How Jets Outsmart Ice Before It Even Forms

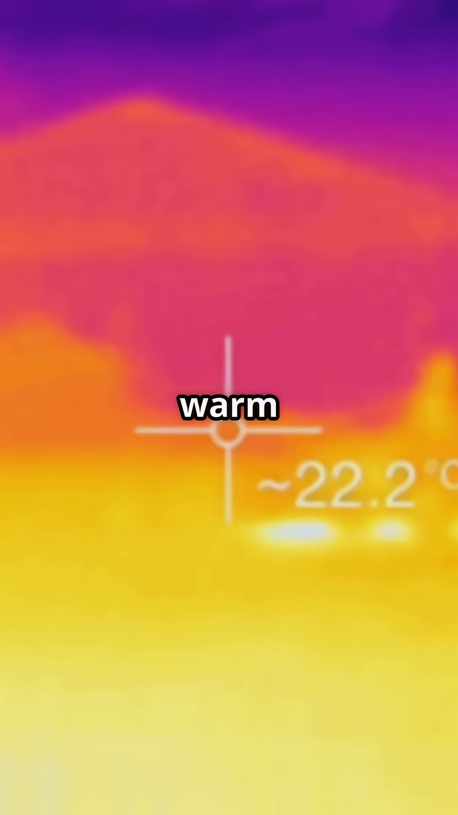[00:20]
That heat keeps the surface just warm enough to stop ice forming, even in sub-zero clouds.
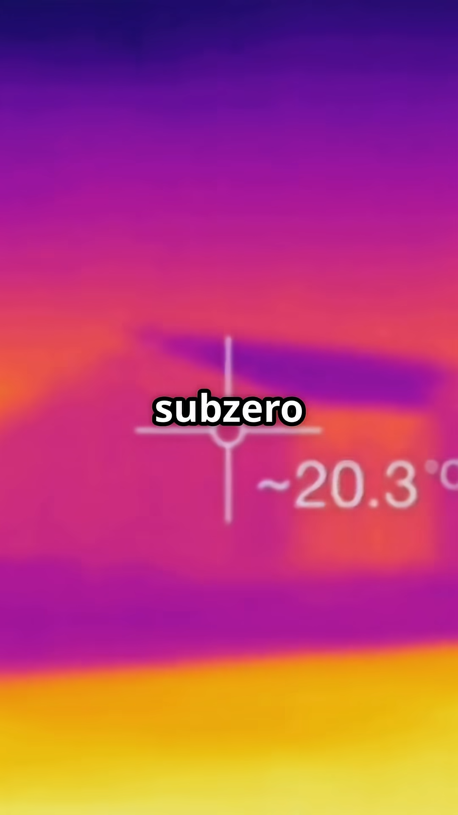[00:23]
On newer aircraft, like the 787 or A350,